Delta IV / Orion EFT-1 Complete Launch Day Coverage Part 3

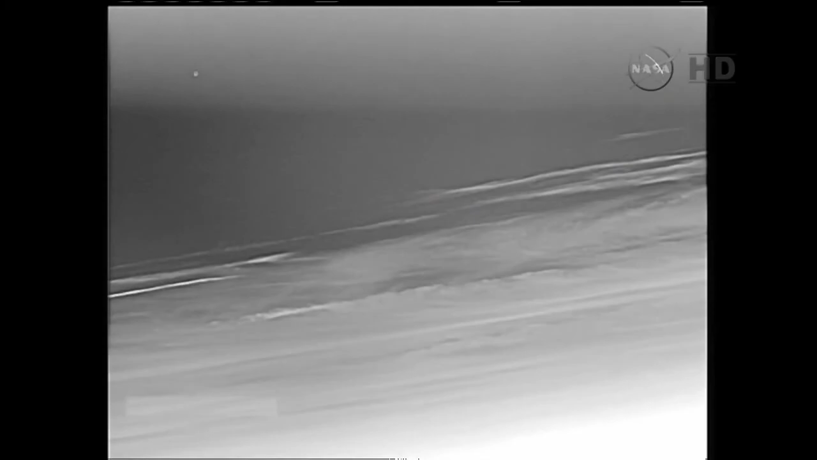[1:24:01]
And we've reacquired a signal from Orion.
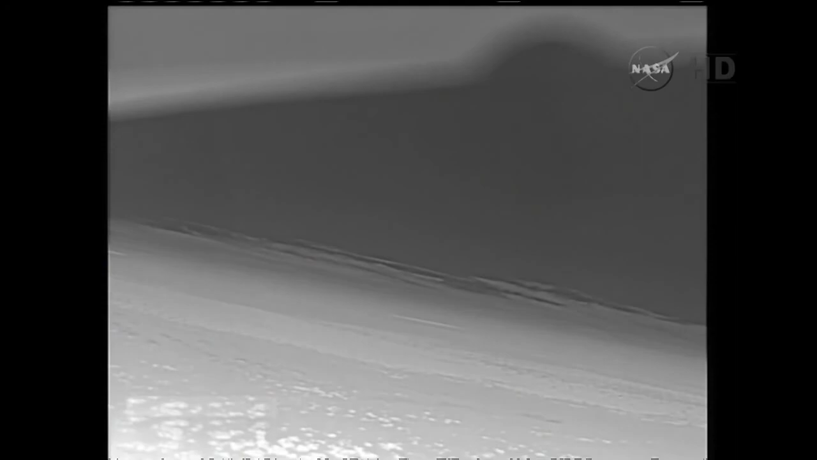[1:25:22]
And this view again from the Ikana aircraft over the splashdown zone. Orion at 125,000 feet.
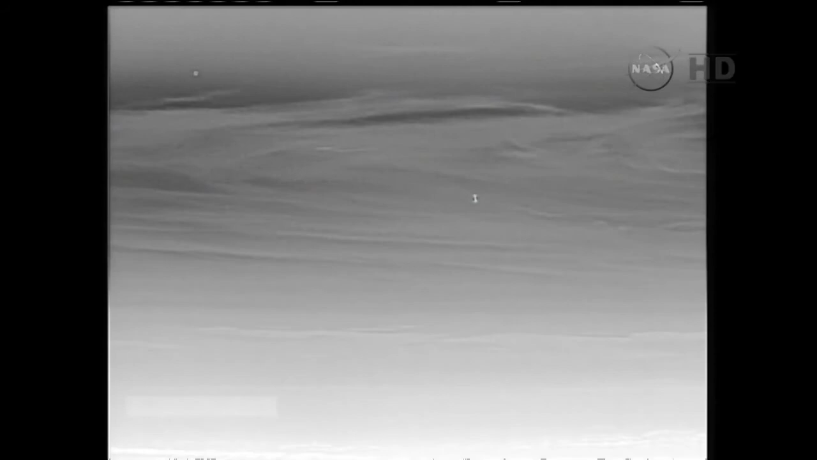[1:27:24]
That view of Orion from the Ikana. Feet.
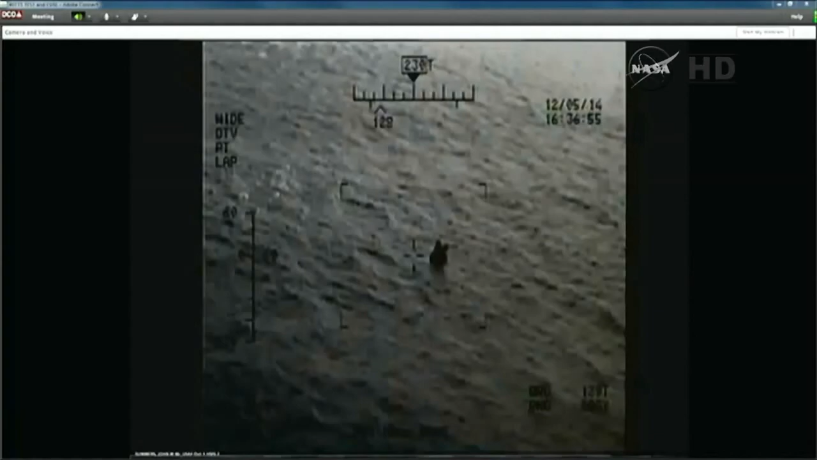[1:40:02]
providing sequential still video of Orion in the water, perfectly upright, having splashed down upright, releasing its parachutes. The waves cooperating, the weather cooperating at the splashdown zone.
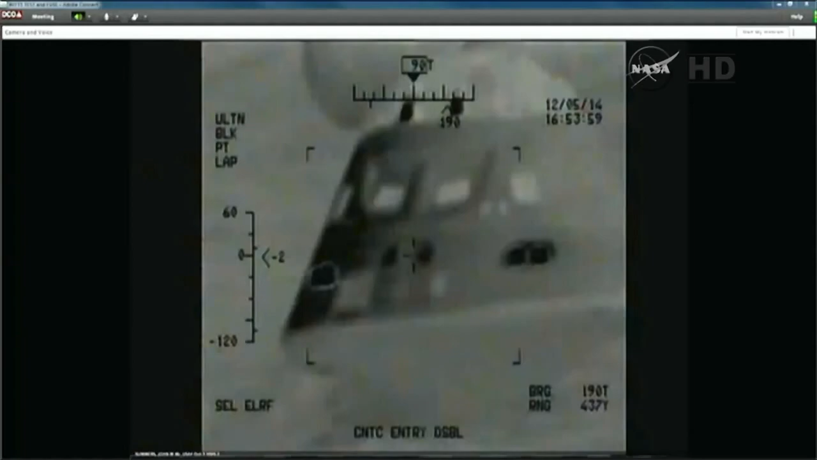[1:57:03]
they functioned perfectly, enabling Orion to touch down at a velocity of about 20 miles an hour or so for a very gentle splashdown in the Pacific.
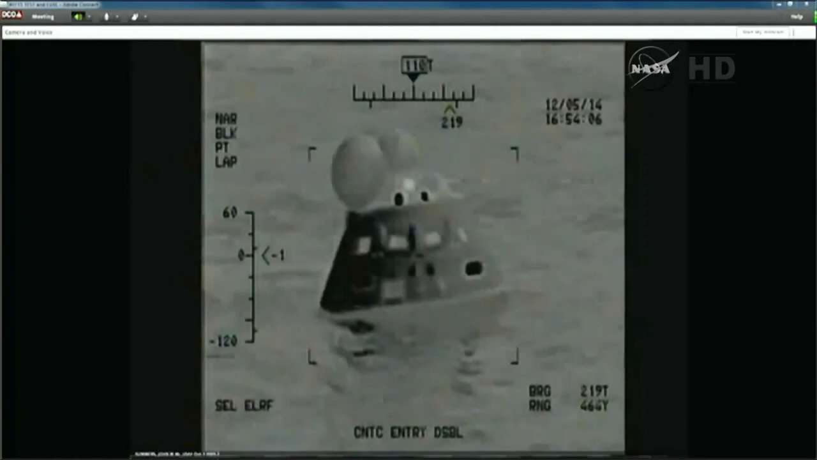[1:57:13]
The coordinates, once again, where Orion is, you can see Orion right there, 23.6 degrees north latitude,
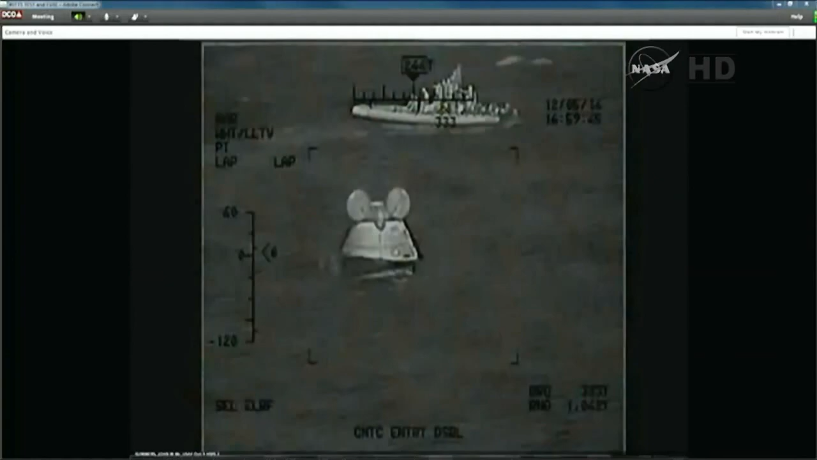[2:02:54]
bobbing passively in the Pacific Ocean as
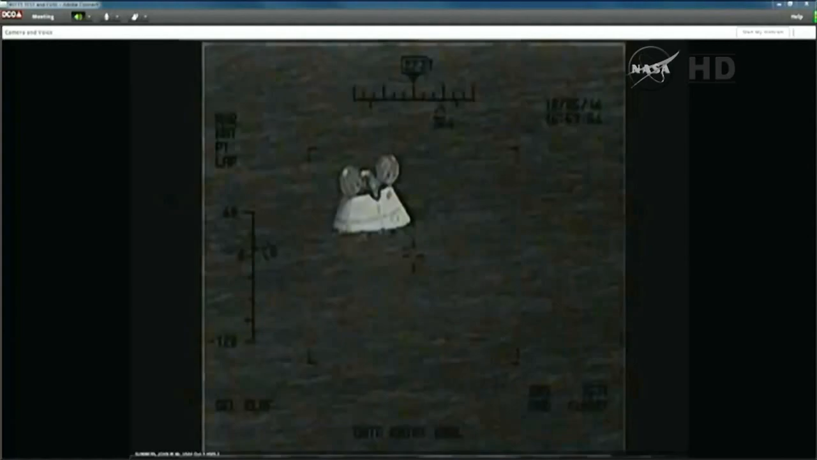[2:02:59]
some of the recovery vessels are now approaching the vehicle to begin
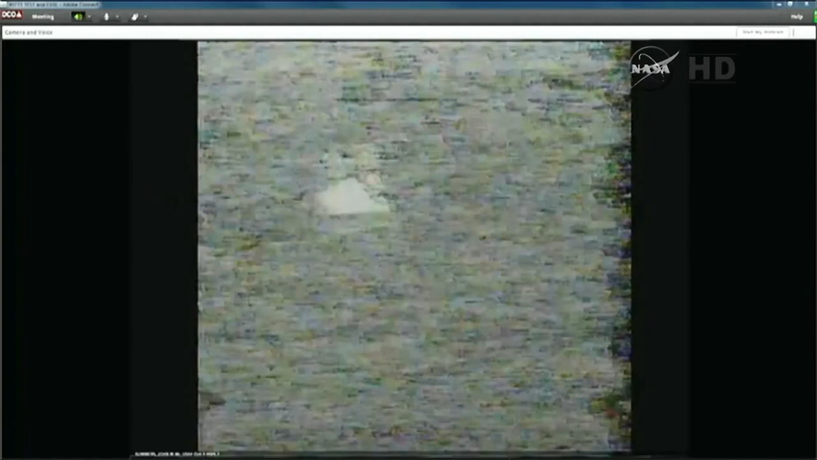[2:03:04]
several hours of making sure that Orion is